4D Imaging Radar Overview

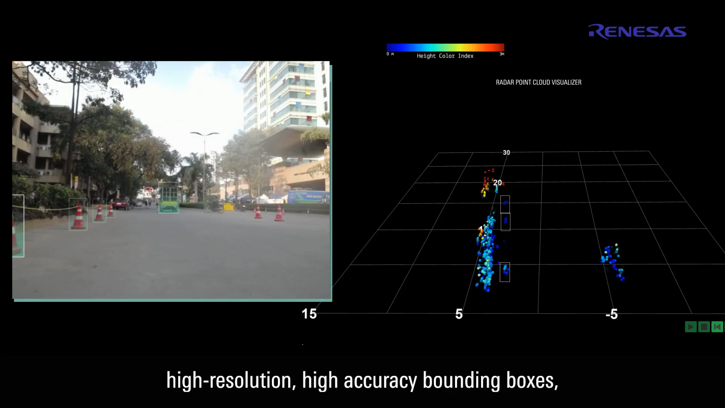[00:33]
high-accuracy bounding boxes, coloring by height, and an angular resolution of less than 2 degrees.
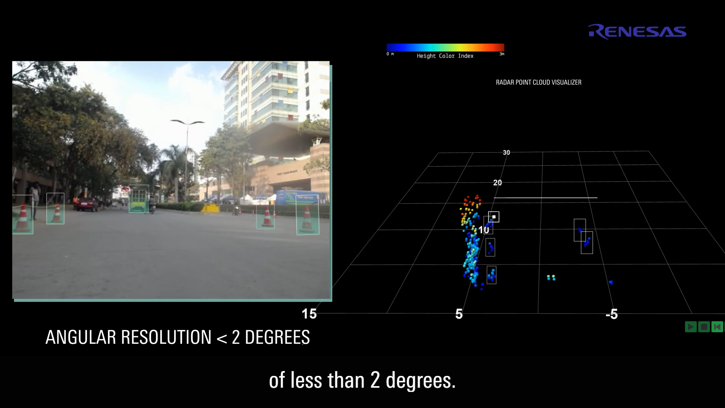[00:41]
Our radar not only detects,
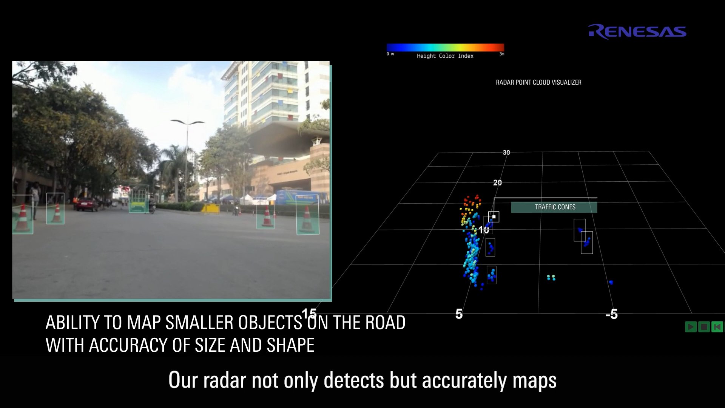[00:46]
but accurately maps smaller objects on the road with precision in both size and shape.
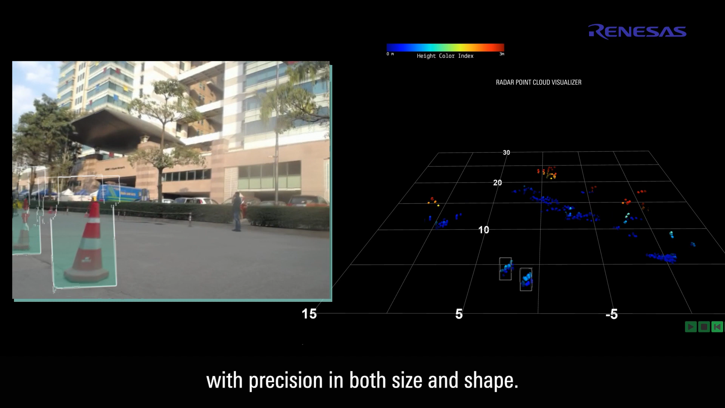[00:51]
Our technology boasts a high dynamic range, ensuring it can handle even the largest structures with ease.
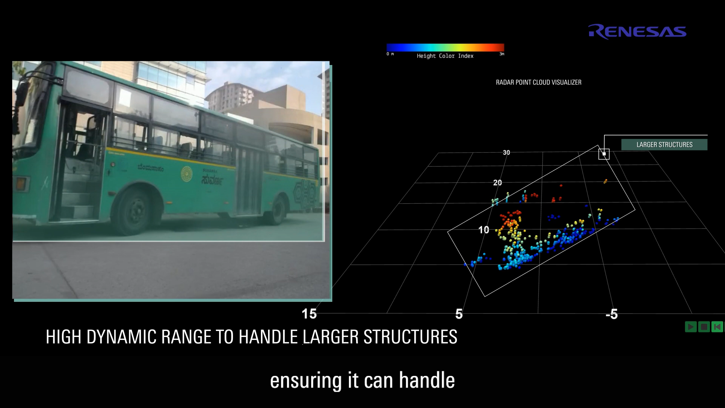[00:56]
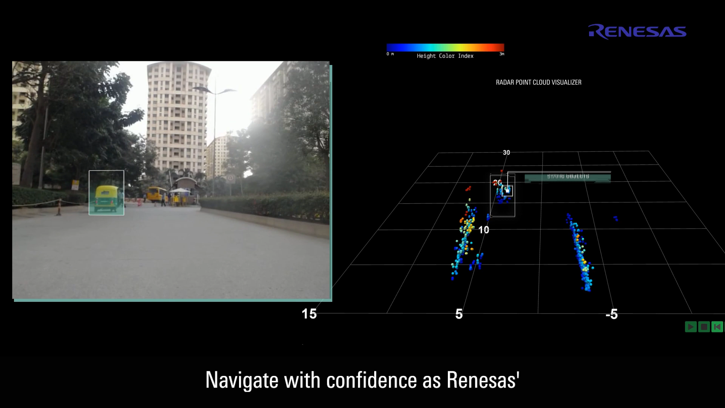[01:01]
Navigate with confidence as Renesis' 4D imaging radar provides precise shapes for static objects,
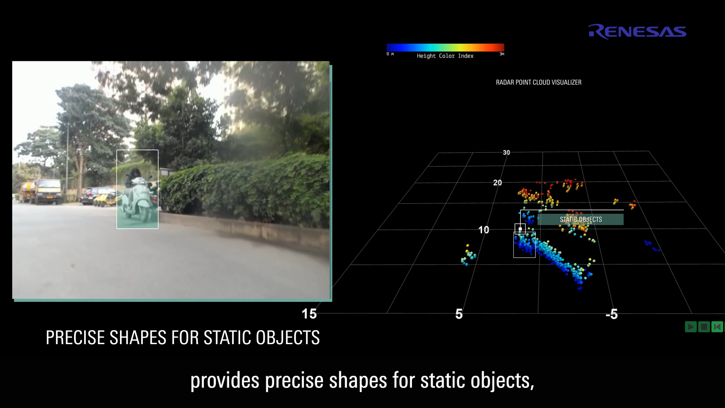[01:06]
elevation reconstruction, and pedestrian detection.
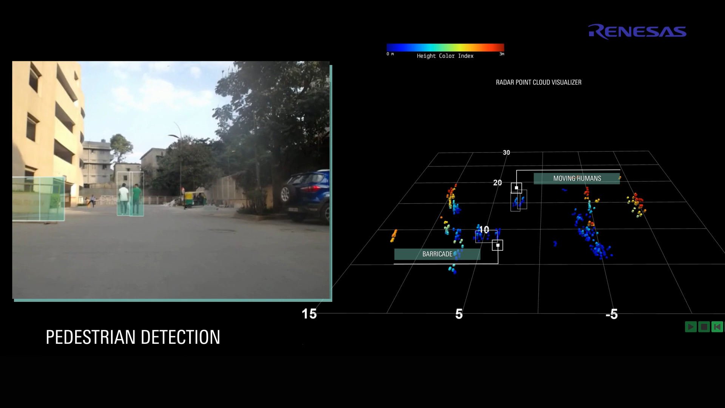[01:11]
Not just that, it orchestrates path planning,
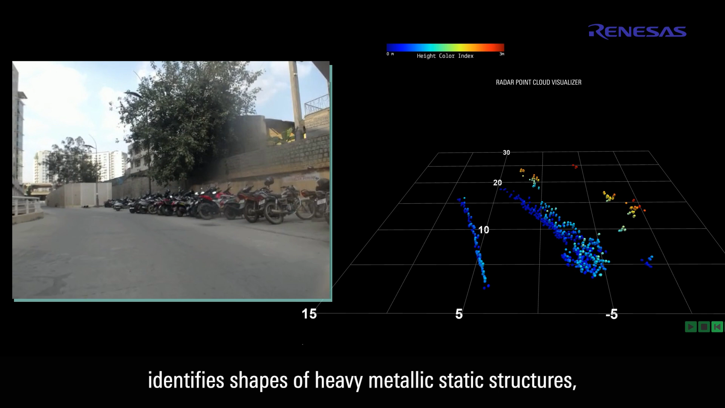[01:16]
identifies shapes of heavy metallic static structures,
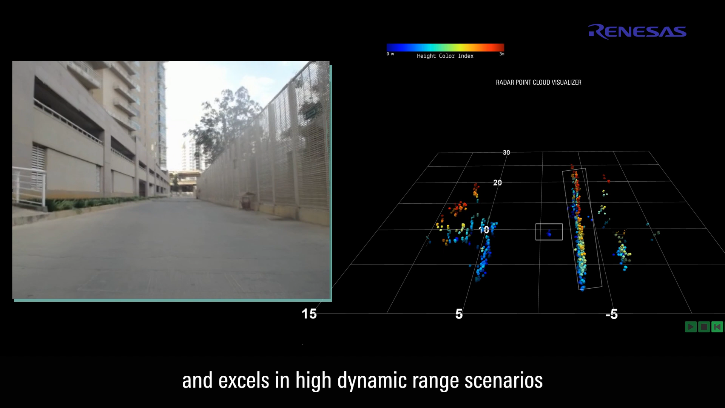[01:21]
and excels in high dynamic range scenarios with static clutter elevation mapping, even in the presence of metallic grilles.
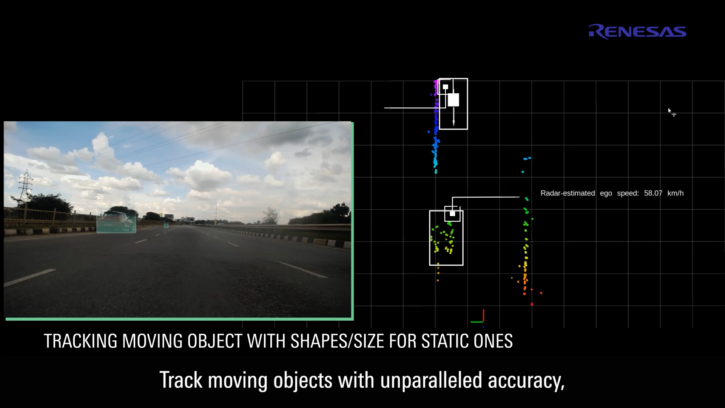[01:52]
Track moving objects with unparalleled accuracy, distinguishing shapes and sizes for static ones.